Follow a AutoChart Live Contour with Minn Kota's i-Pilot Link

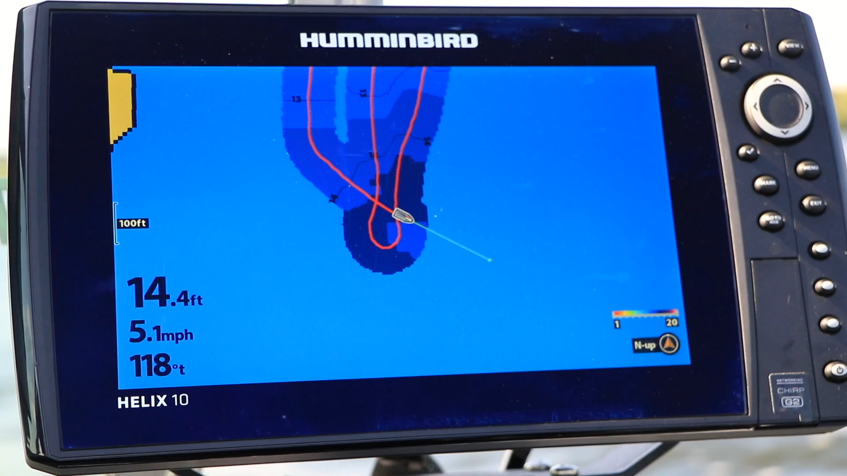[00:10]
On screen: depth 14.4 ft, speed 5.1 mph
It's easy to create your own map with AutoChartLive and to use those custom contours with iPilot link.
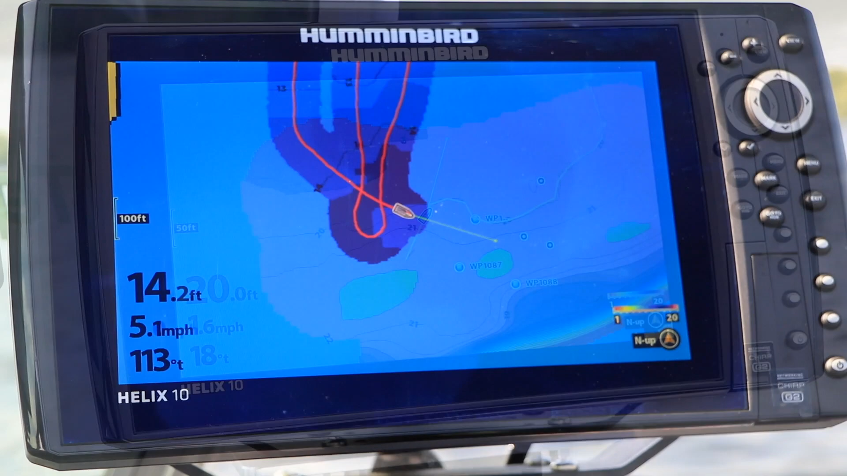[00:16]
Let's learn how to do both.
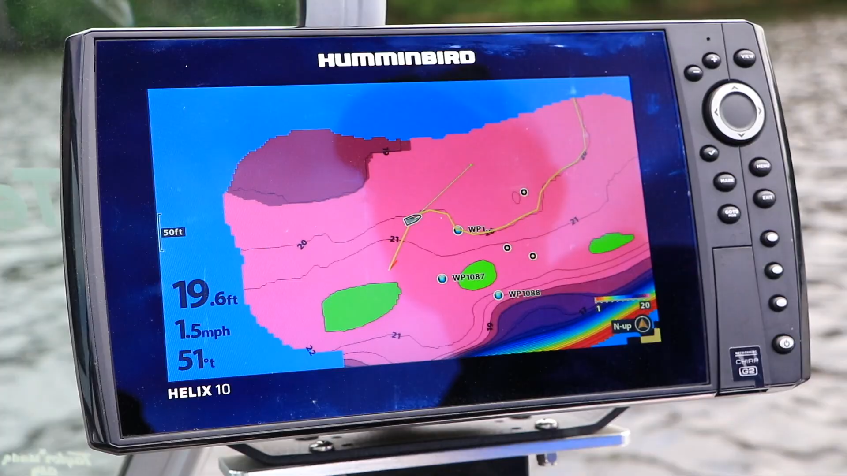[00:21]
On screen: depth 19.6 ft, speed 1.5 mph
Start creating your custom map using tools found in the AutoChartLive submenu.
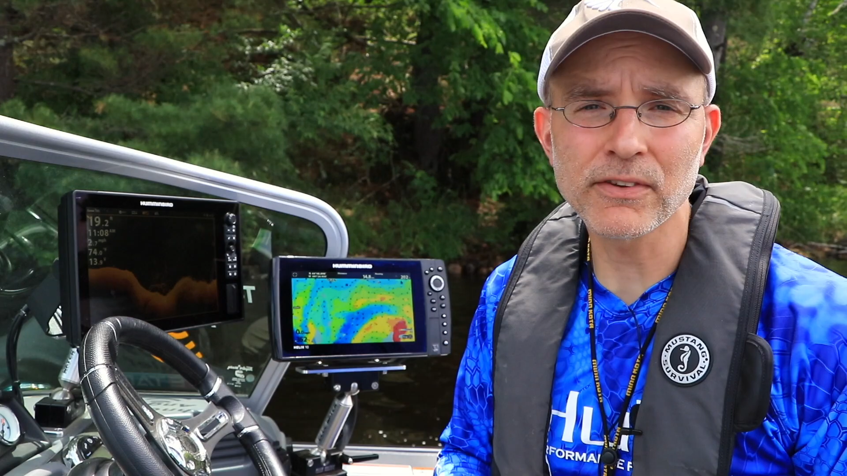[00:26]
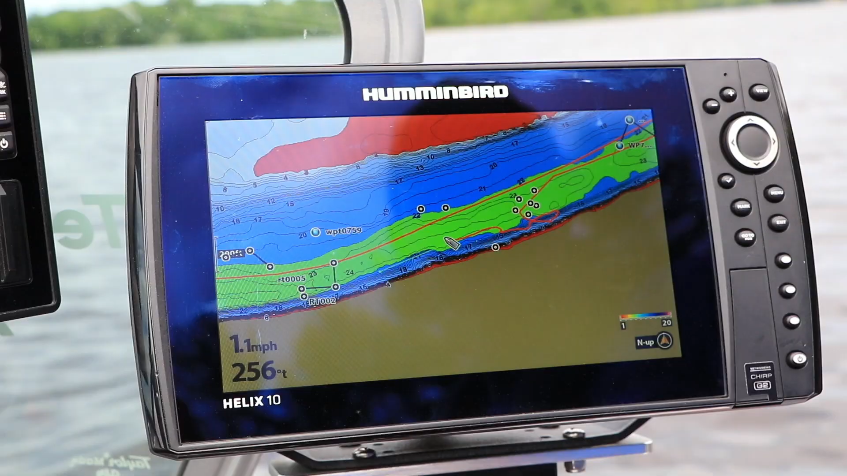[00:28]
You can access the AutoChartLive submenu from
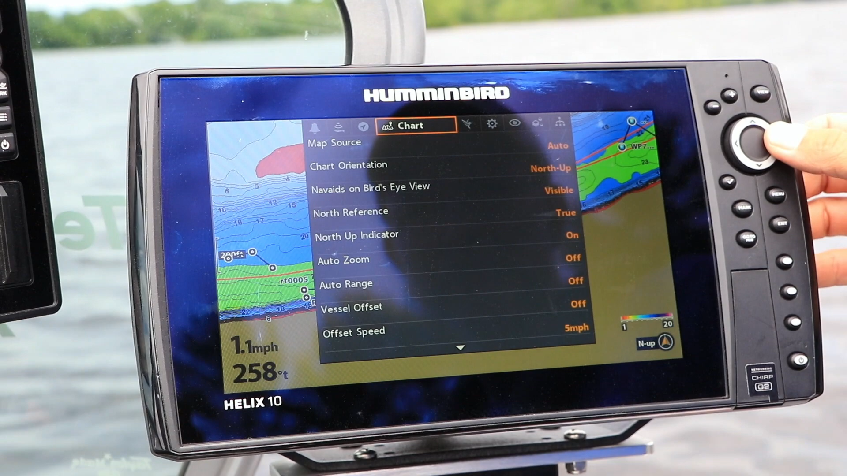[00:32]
the Humminbird chart menu tab or from the chart views express menu.
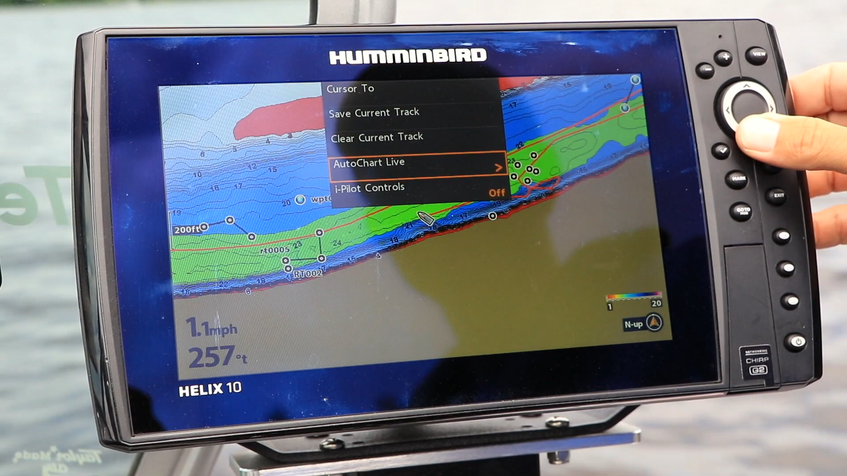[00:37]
On screen: speed 1.1 mph
Begin by toggling record to on and make sure that AutoChartLive is set to visible.
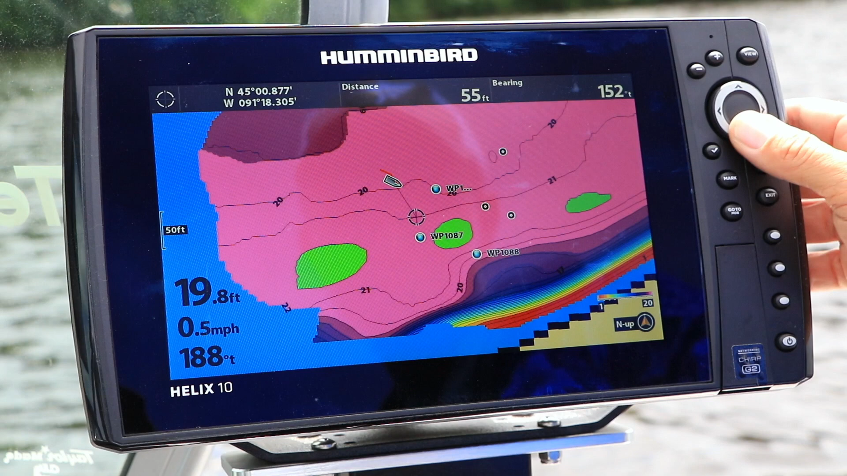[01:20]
On screen: depth 19.8 ft, speed 0.5 mph
Then press the go to key and select follow the contour.
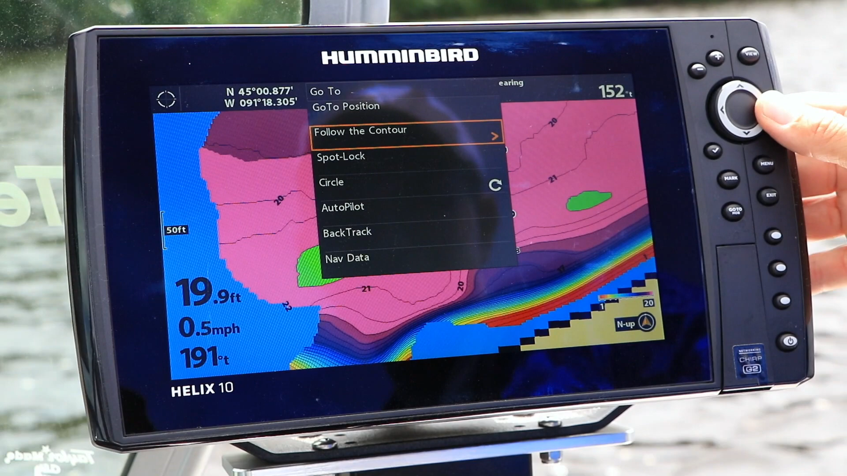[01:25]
On screen: depth 19.9 ft, speed 0.5 mph
Choose your direction of travel, get the prop moving and you're on your way.